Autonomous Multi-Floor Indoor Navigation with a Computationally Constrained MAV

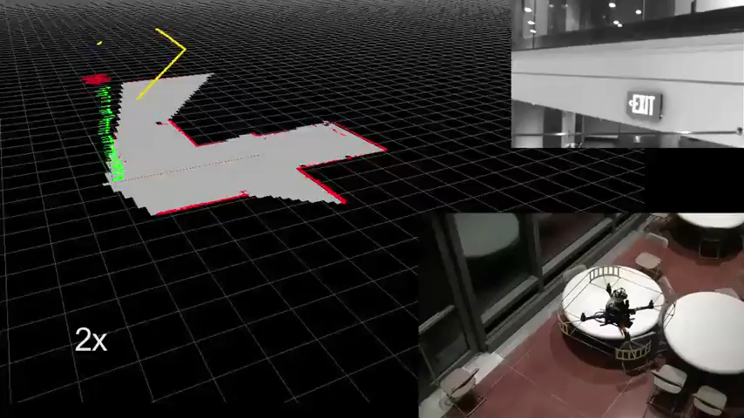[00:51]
The robot is able to automatically take off and navigate to the second floor, smoothly transitioning between floor levels.
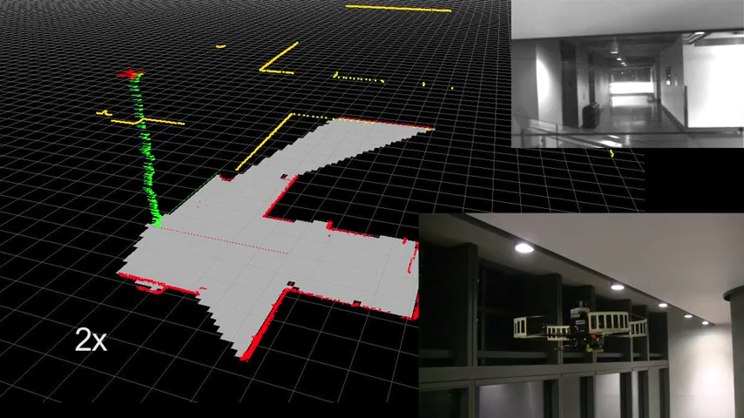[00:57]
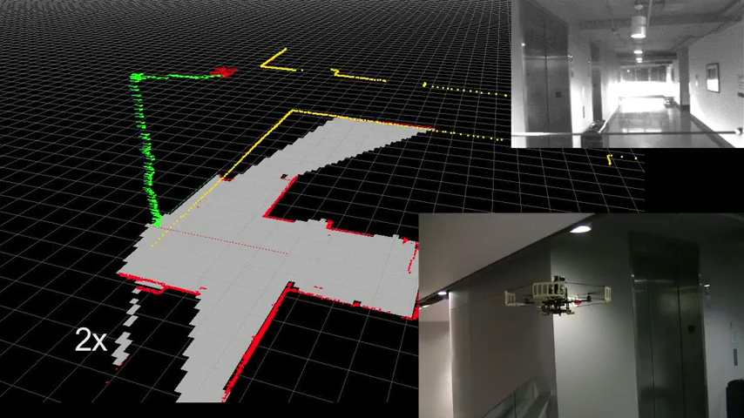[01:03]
A multi-floor map is generated as a new floor level is detected.
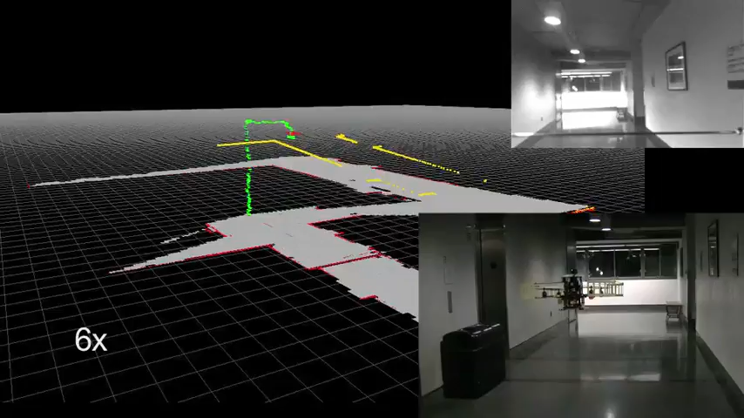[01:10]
We use efficient scan-matching fields with IMU measurements to estimate poles.
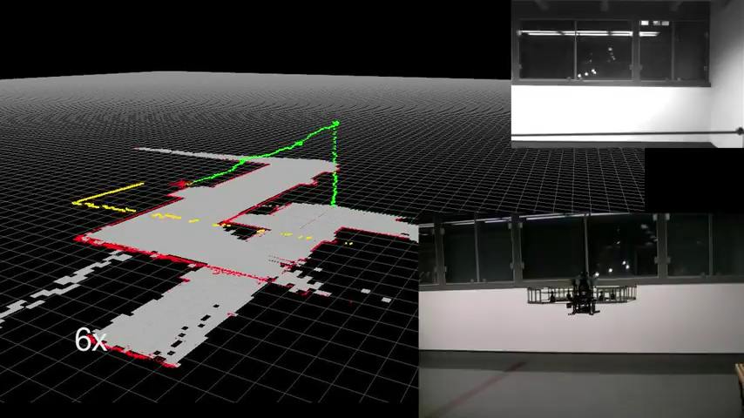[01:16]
We address the problems of mapping and drift compensation via an incremental slang algorithm with optimizations to reduce computational requirements.
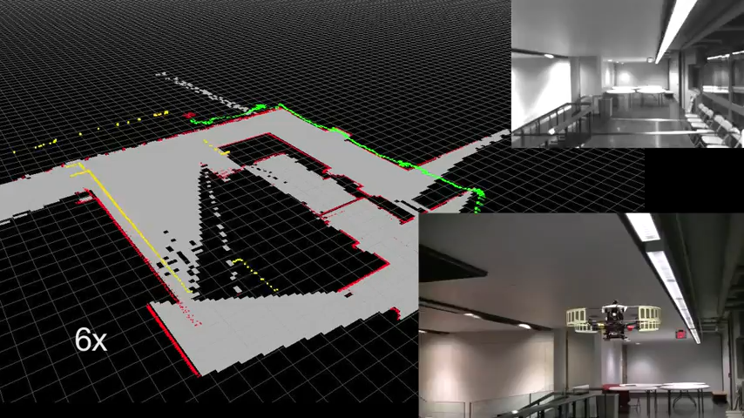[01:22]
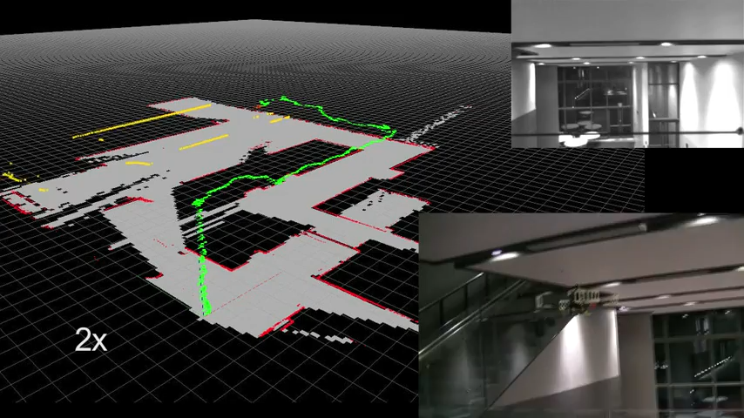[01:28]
The robot descends to the open lobby from the second floor.
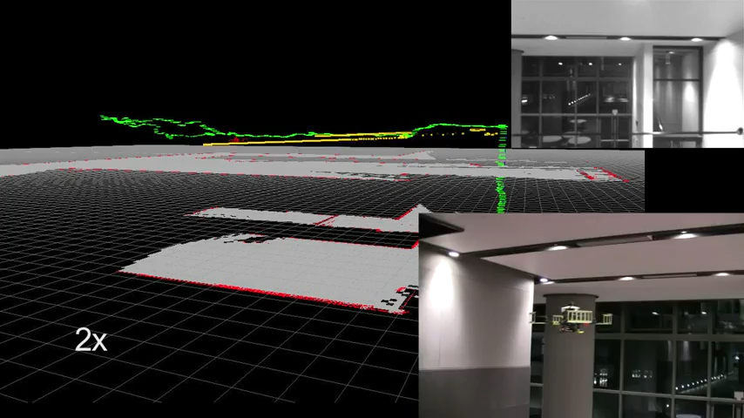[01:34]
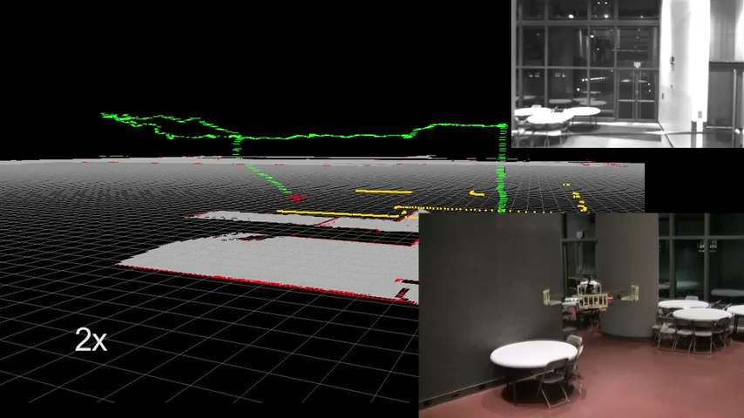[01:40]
It then closes the loop and returns to the starting location.
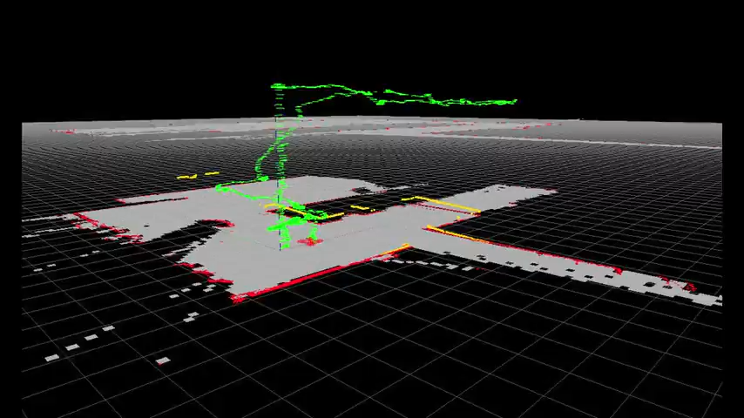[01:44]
Here we show the 3D multi-floor map.
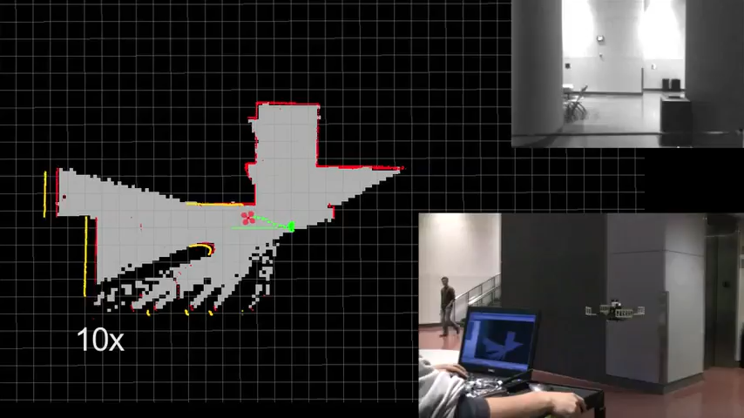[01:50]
In the second experiment, the robot navigates in a mixed indoor-outdoor setting. This experiment shows that our system can adapt
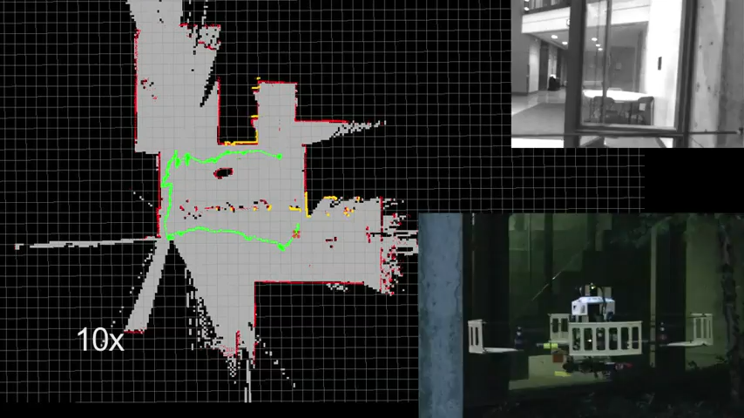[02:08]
We highlight the robot's ability to adapt to unmodeled aerodynamic effects caused by external wind.
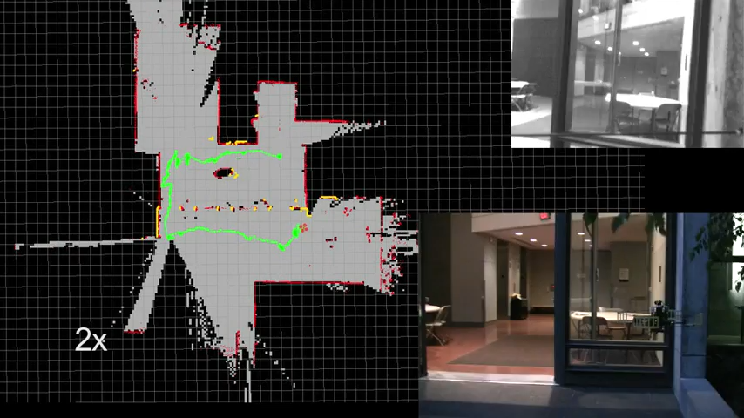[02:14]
Here the robot encounters a strong wind disturbance before entering the building. It automatically compensates for external forces caused by the wind. We show here the final map.
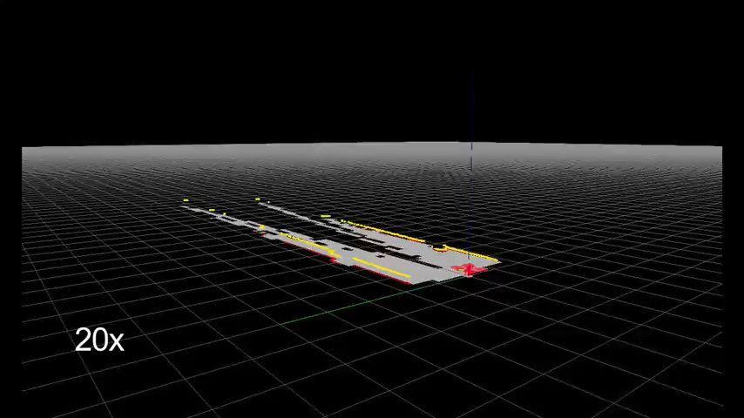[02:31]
Our system can also close large loops across multiple floors. The robot moves to the lower floor from the stairwells.
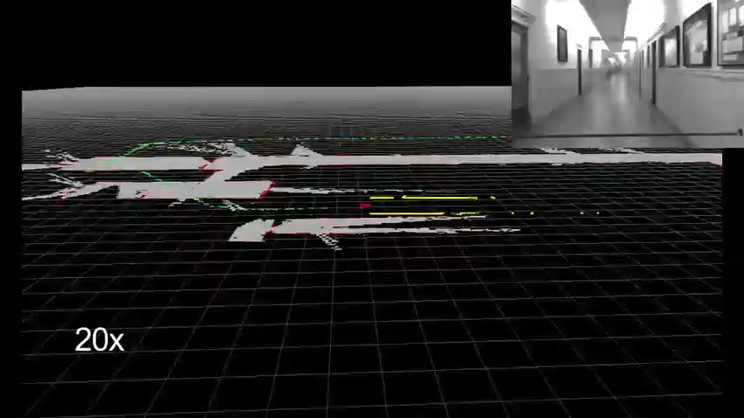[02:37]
The multi-floor structure is clearly reconstructed.
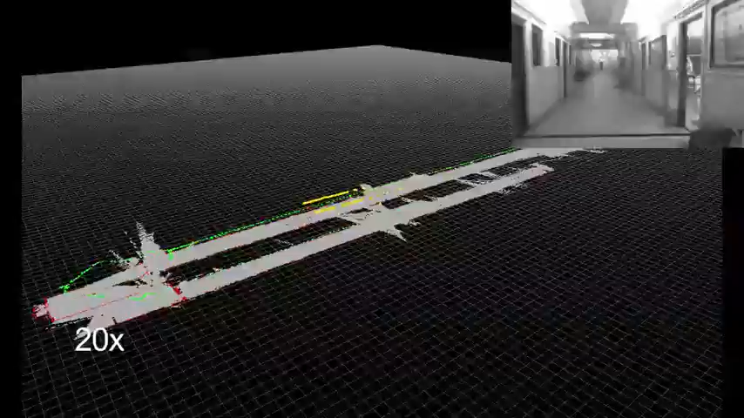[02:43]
Since the length of the loop is far beyond the feasible flight time of the robot, we carry it to emulate flight.
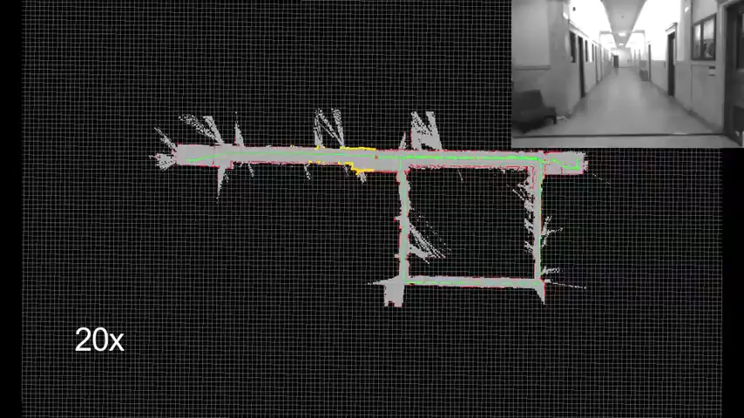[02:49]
This experiment also demonstrates loop detection and closure. The loop closure solution is vision-based and fast enough to perform onboard.